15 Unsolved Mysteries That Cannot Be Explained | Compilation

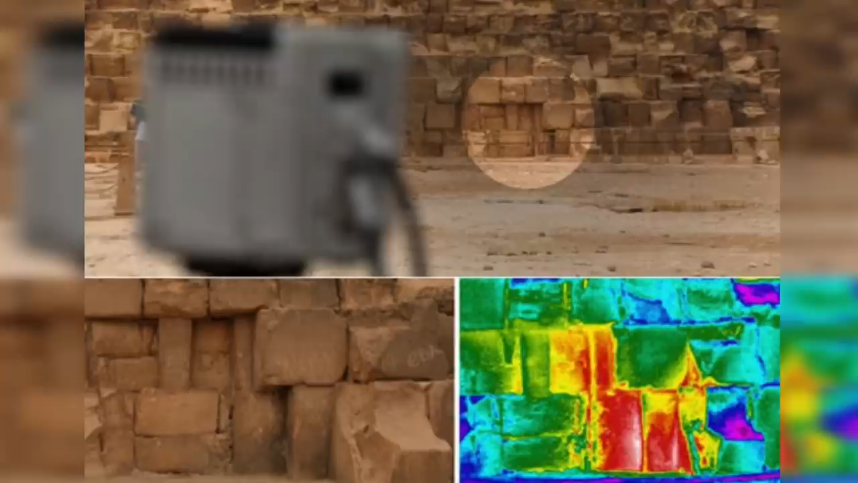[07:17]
From differing air currents inside the pyramid,
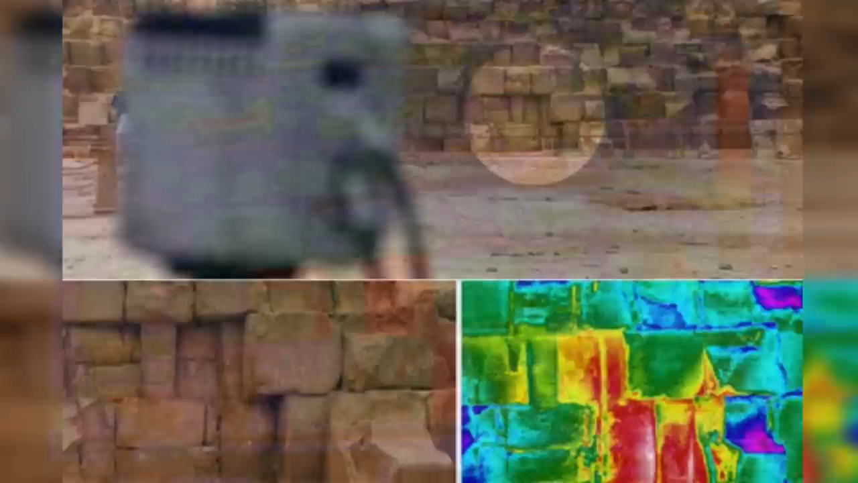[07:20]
even more small undiscovered areas or perhaps an anomalous building material which could indicate repairs or strength carried out thousands of years ago.
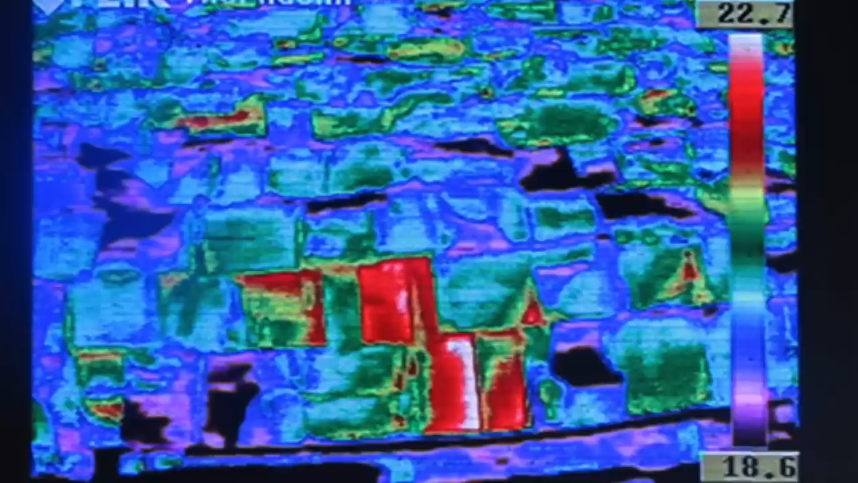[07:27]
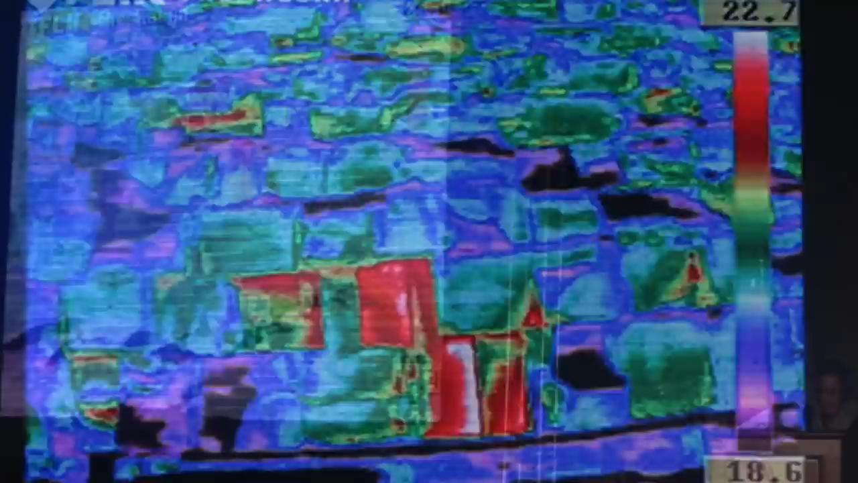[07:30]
The team of scientists and researchers came from around the globe to carry out these thermal tests. The tests themselves are just as interesting as they would examine and carry out testing during different times of the day to test different theories.